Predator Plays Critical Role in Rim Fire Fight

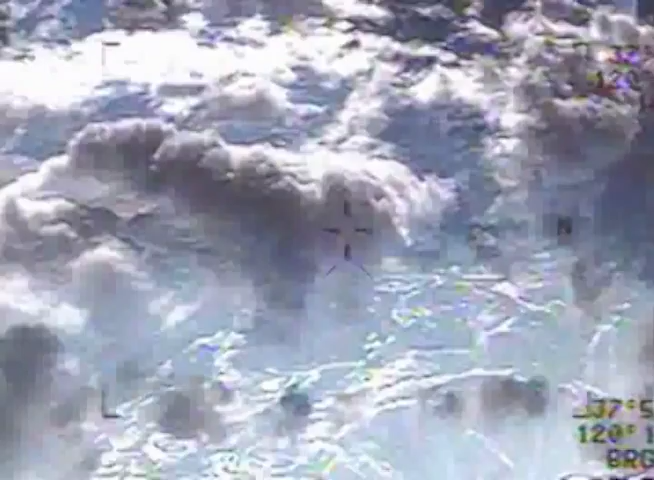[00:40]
And then we just started pushing out our full motion video to the people on the ground
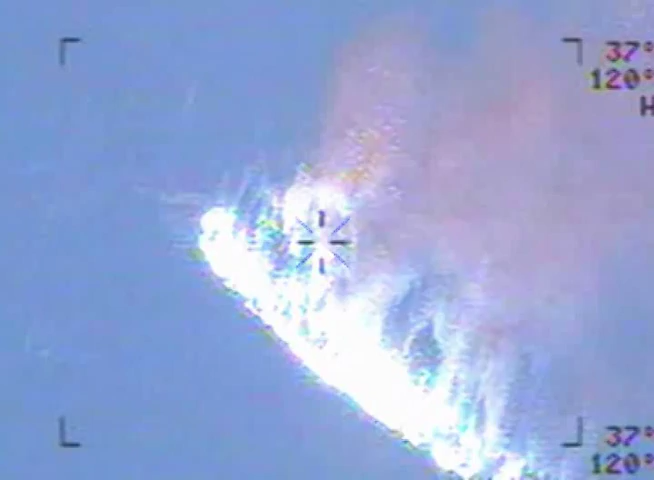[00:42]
so we could show them exactly what is going on around them.
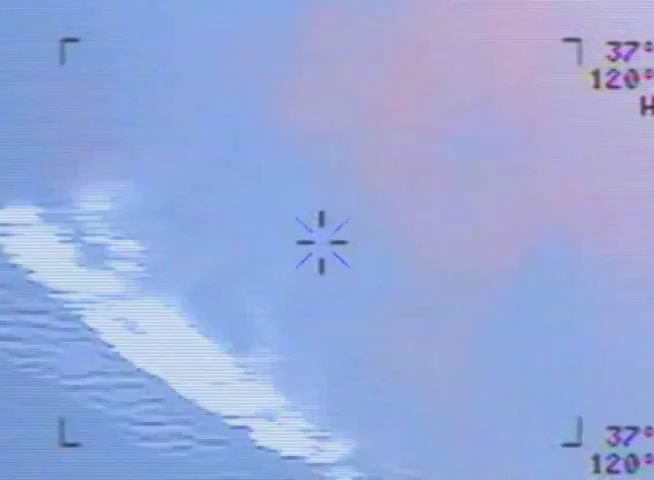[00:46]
It was magical. As soon as that camera hit the ground,
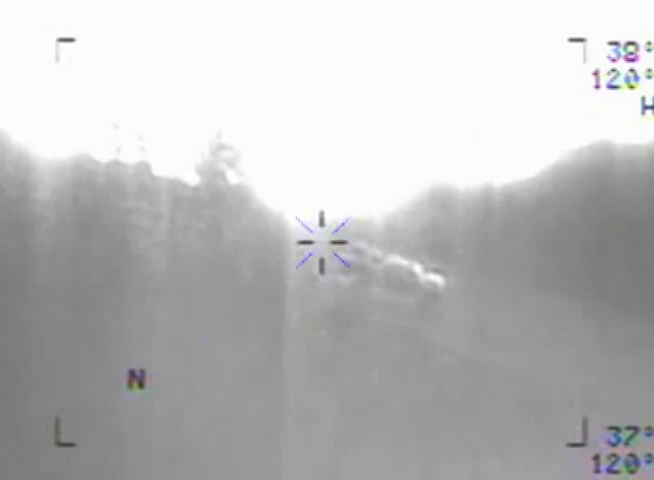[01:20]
We can give them full time or 24 hour full motion video so we know when
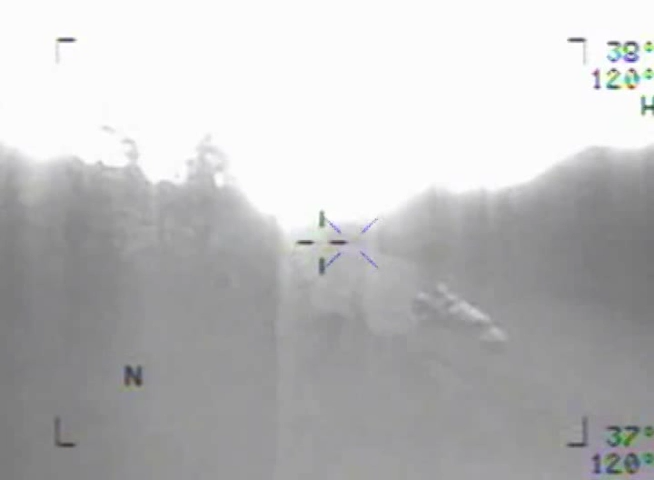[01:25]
the hot spots fire up and so then they can put fire crews on that to stop the fire and to knock it down.